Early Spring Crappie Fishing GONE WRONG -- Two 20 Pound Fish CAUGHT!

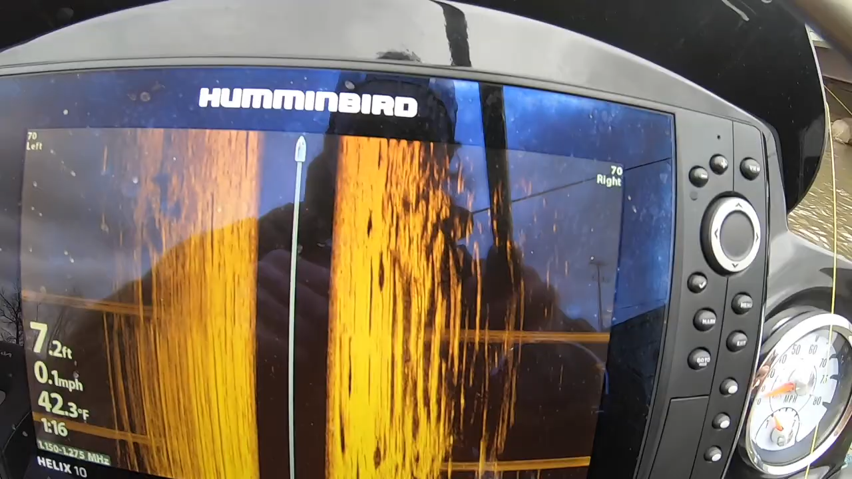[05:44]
On screen: depth 7.2 ft, water 42.3°F, speed 0.1 mph
You can see the tail. Tail. Look at that. Those are all carps right there. Oh my god.
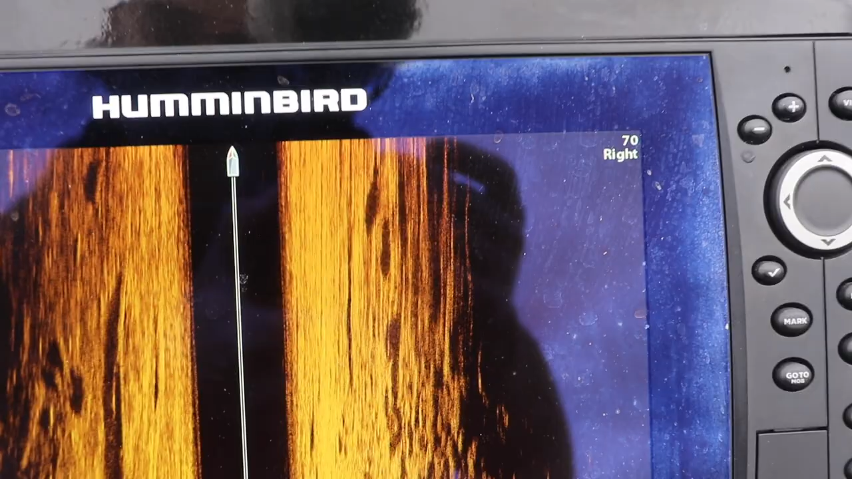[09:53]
Those are two big carp. You can literally see the tail. There are so many right under this bridge right here.